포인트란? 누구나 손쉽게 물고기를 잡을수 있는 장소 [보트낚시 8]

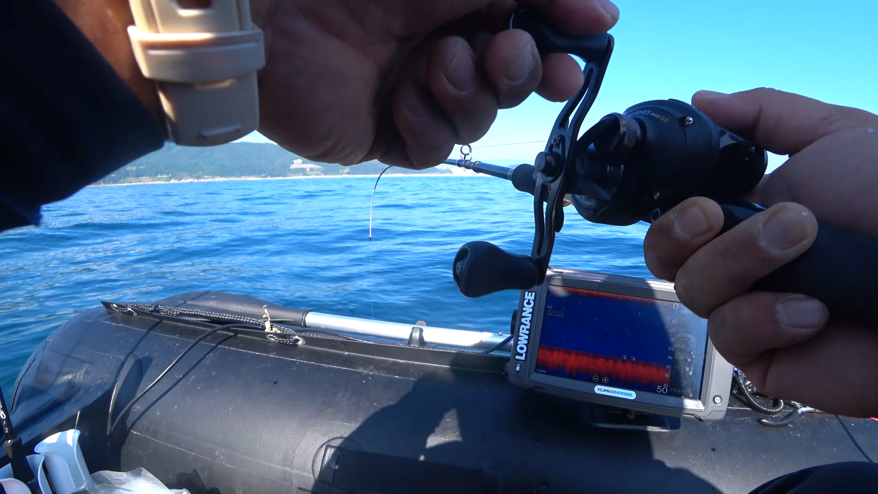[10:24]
두마리 히트 야 사이즈 좋다 3마리다 3마리 요호 3마리다 가자미 3마리